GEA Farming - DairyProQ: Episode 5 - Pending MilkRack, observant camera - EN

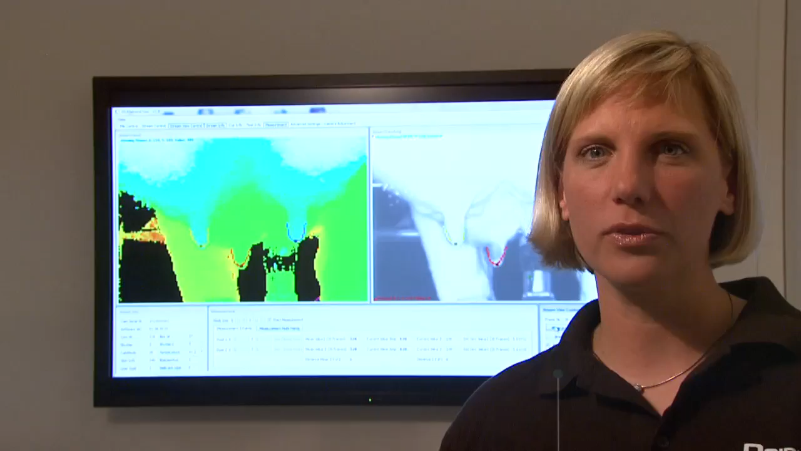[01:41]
The place control uses the camera's data to find the perfect position for the teat cups to attach.
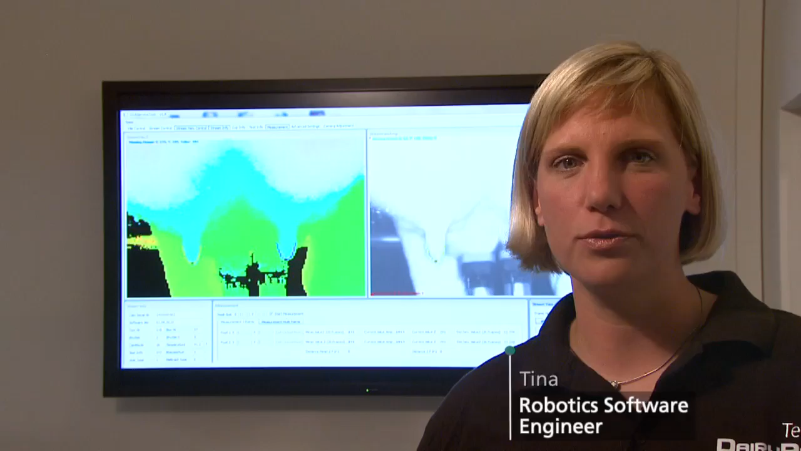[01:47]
Via drive units in the actuation module and pivoting movements of the robotic arm, the place control guides the milk rack precisely to the correct position under the udder.